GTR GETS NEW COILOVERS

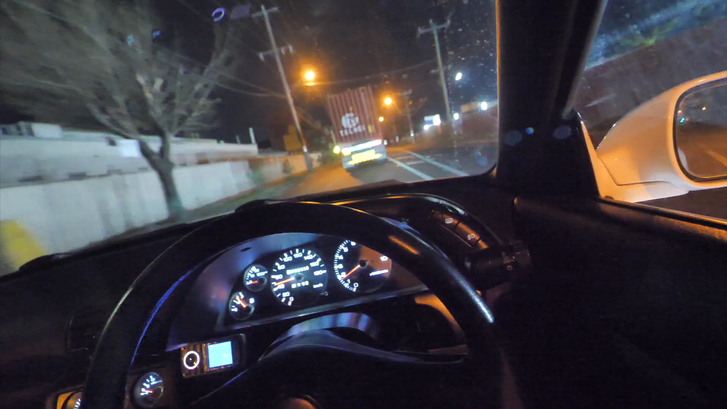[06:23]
super comfortable like nothing crazy I actually love testing this road just because it's a long straight but with a lot of bumps in it so this uh this road here a lot of trucks take it so therefore the roads are not that great all those bumps and stuff like that but uh closer up there's some train rails some train rails train tracks and I low-key want to go over those to see what it feels like and I'll give you guys a review oh I just hit a bump then barely felt anything